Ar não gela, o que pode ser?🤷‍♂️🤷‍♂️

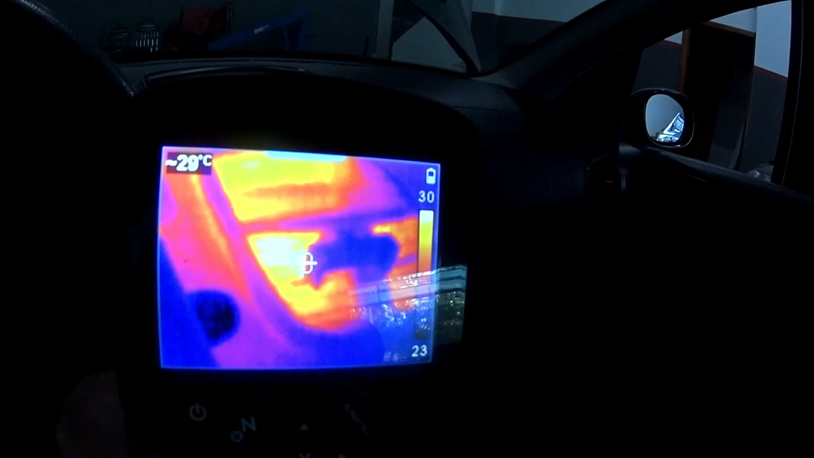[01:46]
29 graus. O ar tá lá, ó, ligado.
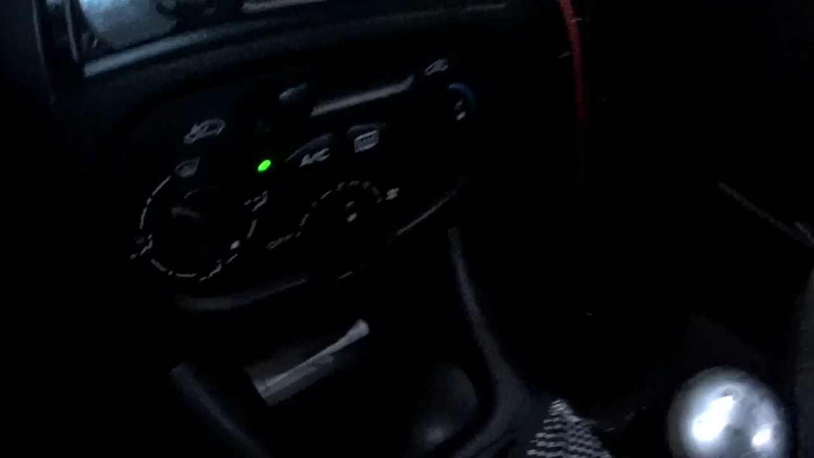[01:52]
Saindo ventinho. E
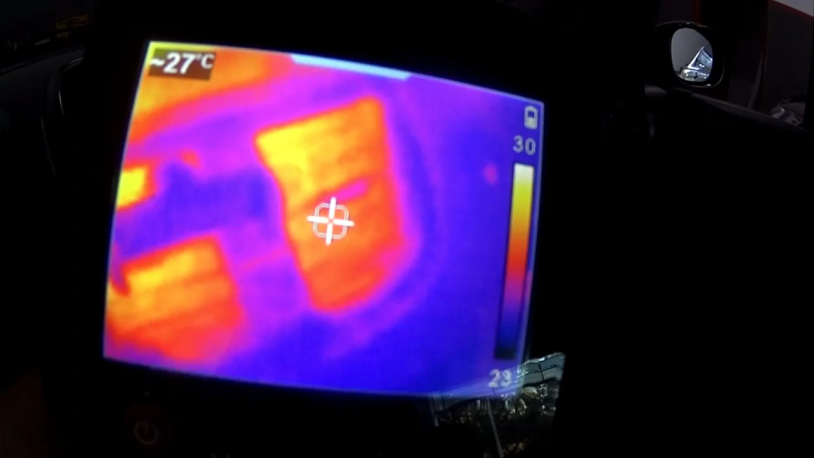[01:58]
29 graus. Não está gelando o ar-condicionado. Beleza, vamos desligar tudo aqui.
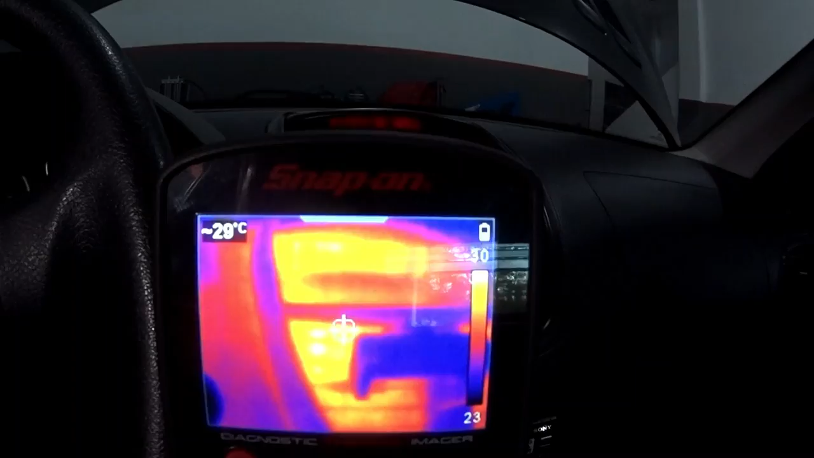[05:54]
Vocês estão vendo? 29 graus, né? Agora eu vou fazer o seguinte. Vamos ligar o ar.
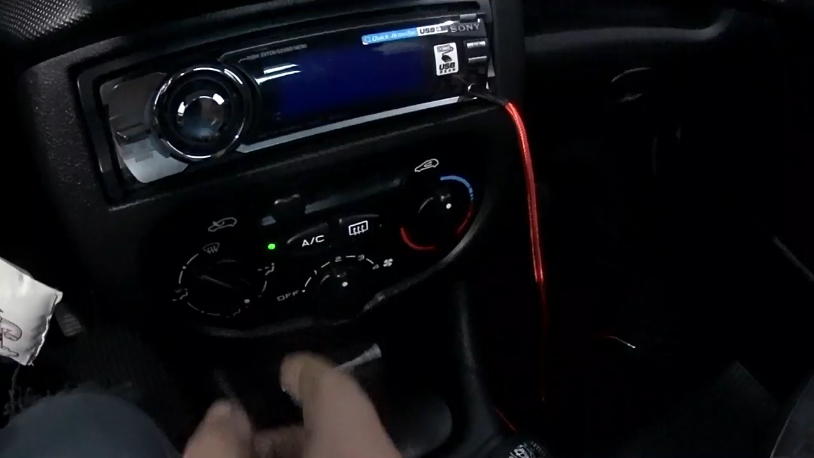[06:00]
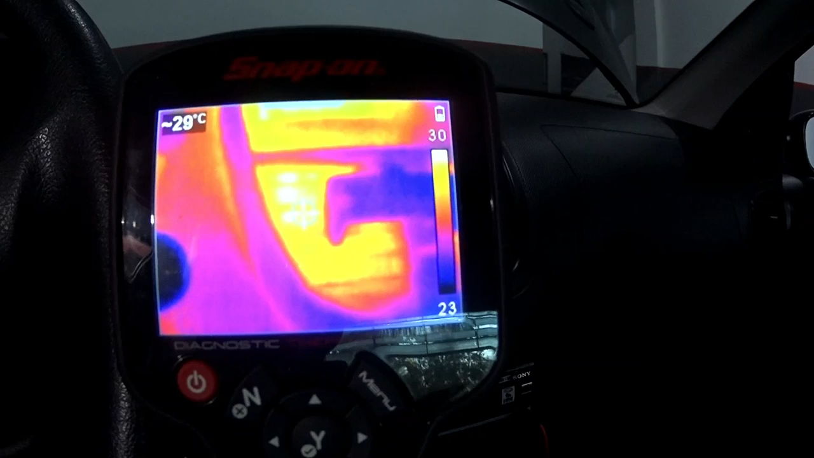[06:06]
Vamos ver agora. Parece que já atracou lá na frente.
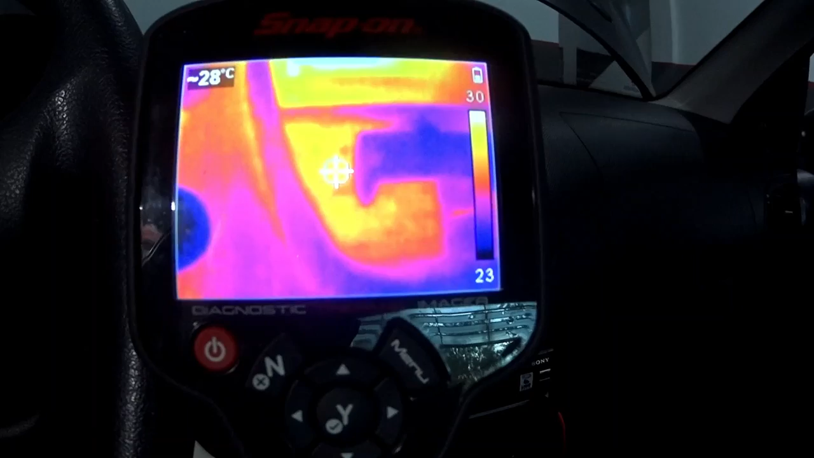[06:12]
Olha aí, olha aí, olha aí, olha aí.
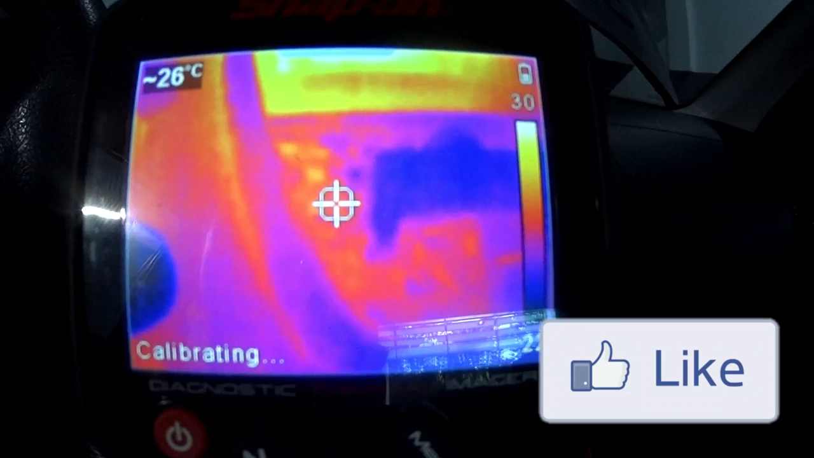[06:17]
...26 graus. Vocês estão vendo como está caindo a temperatura.
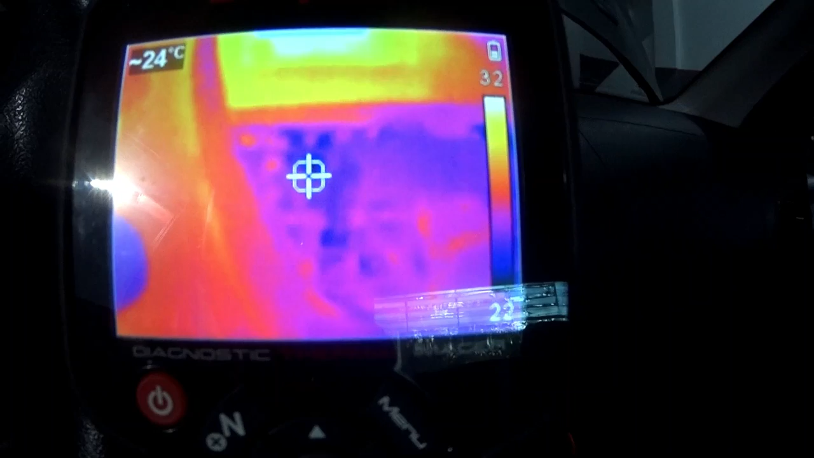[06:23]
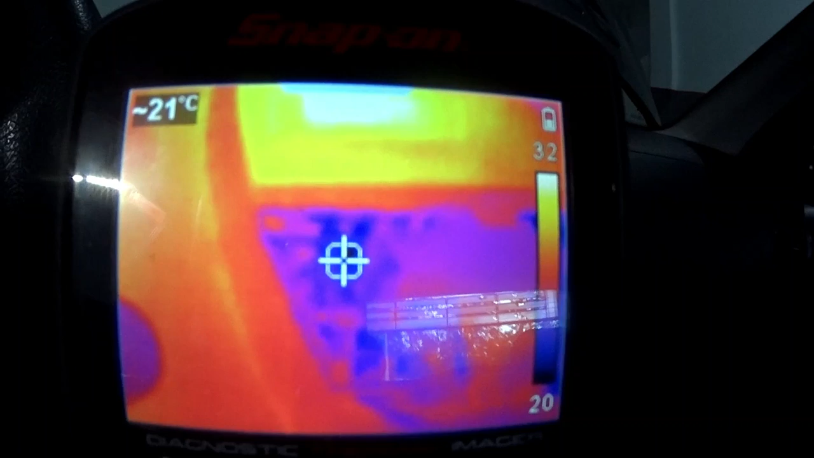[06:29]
On screen: spot 21°C
Já mudou a cor do painel, 20 graus. 19.
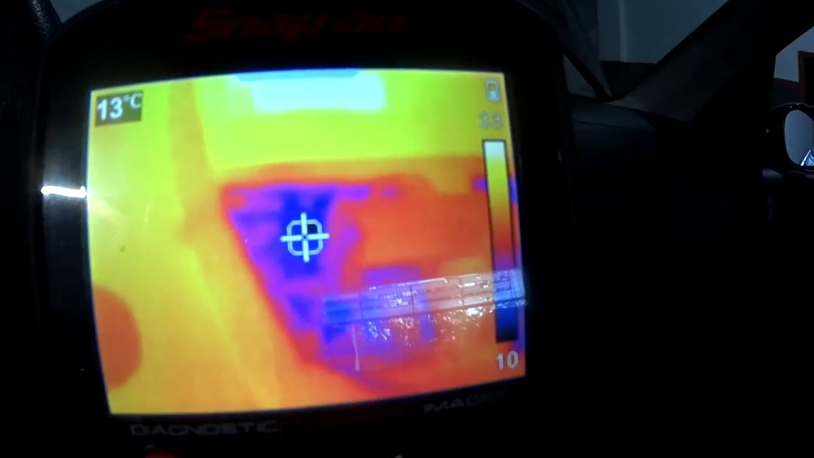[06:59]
On screen: spot 13°C
Vamos ver quanto é que baixa. Vamos esperar um pouquinho. Ó, tá saindo ventinho ali, ar ligado.
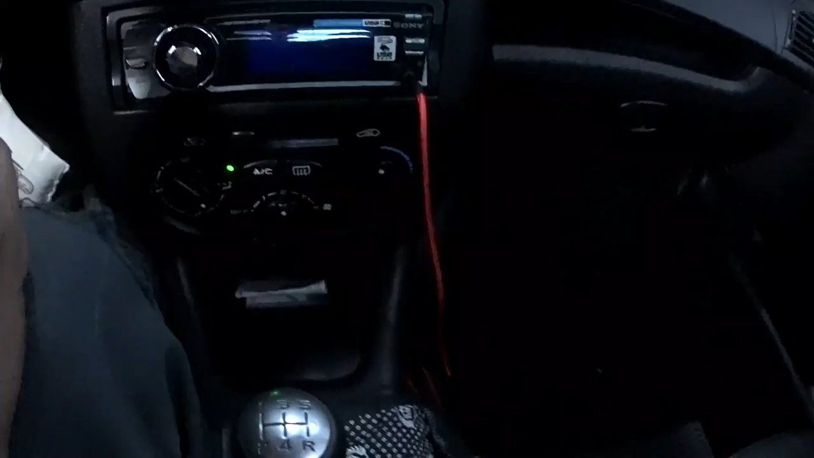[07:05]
Lá na frente tá tudo ok.
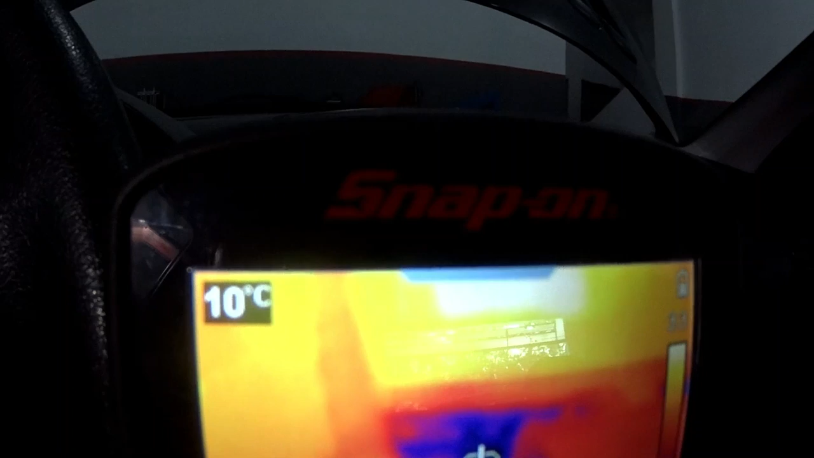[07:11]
10 graus. E o nosso ar-condicionado voltou a funcionar.
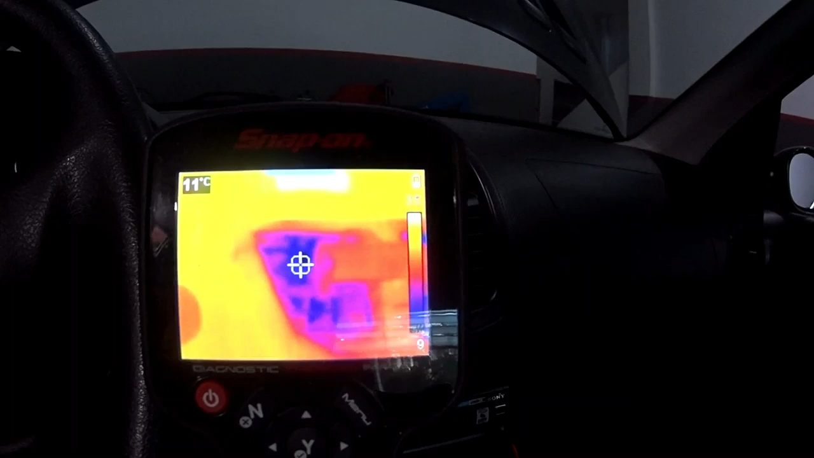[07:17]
On screen: spot 11°C
Vamos ver desse lado aqui, ó. 10 graus, 9 graus ali.
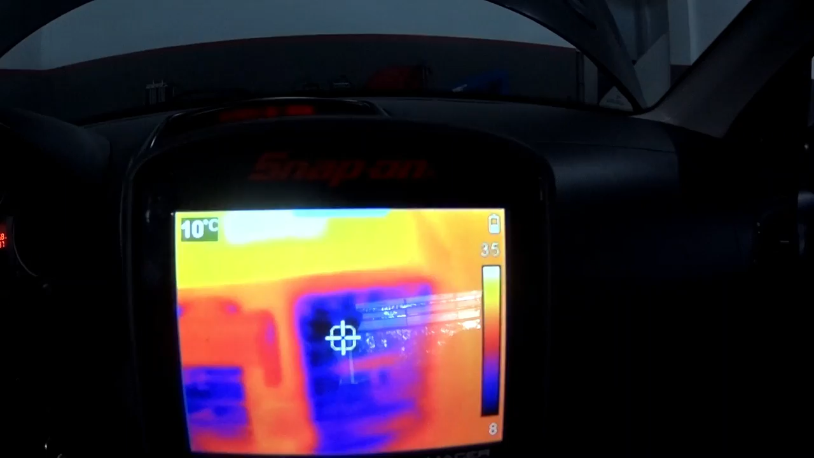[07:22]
On screen: spot 10°C
A parte mais geladinha, ó, 9 graus. Aqui também. Vamos ver aqui.
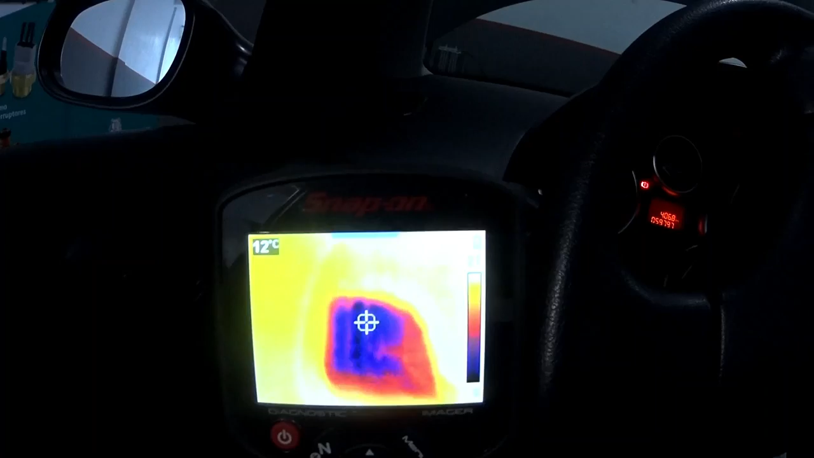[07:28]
On screen: spot 12°C
11 graus. Aqui é mais afastadinho, né?
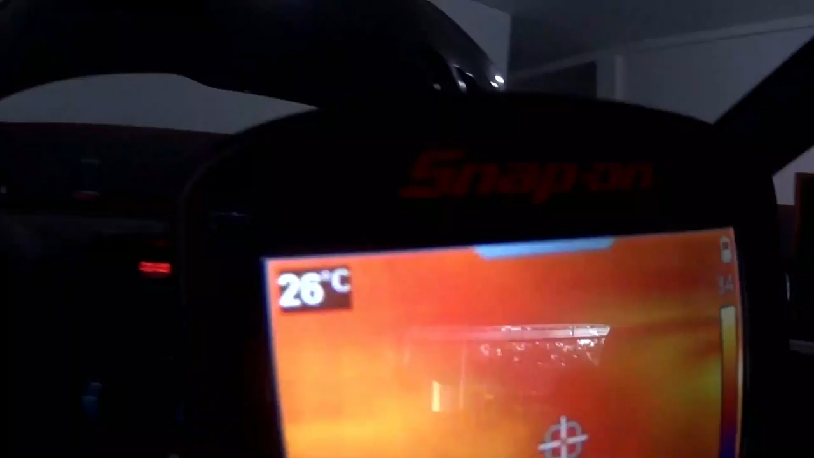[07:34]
On screen: spot 26°C
O outro difusor também. 10 graus. Show de bola, turma. Show de bola. Vocês veem a diferença aí do painel já, ó. Como já ficou mais azul.
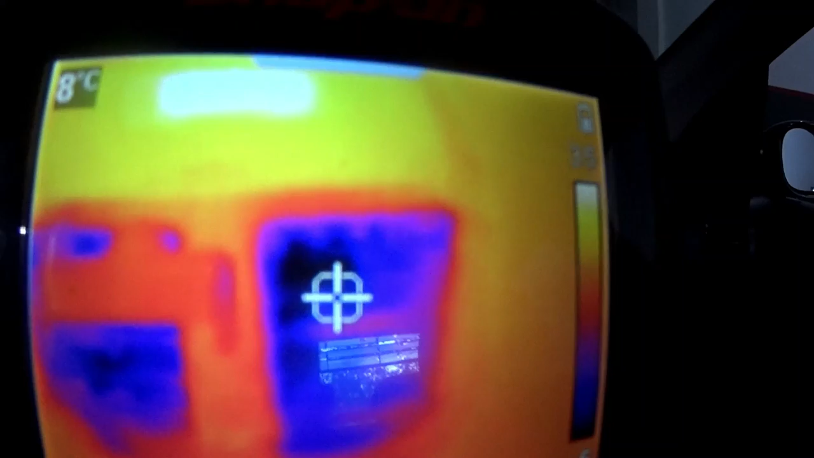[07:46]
Ó, aqui tá dando 5, 6 graus. É, ué.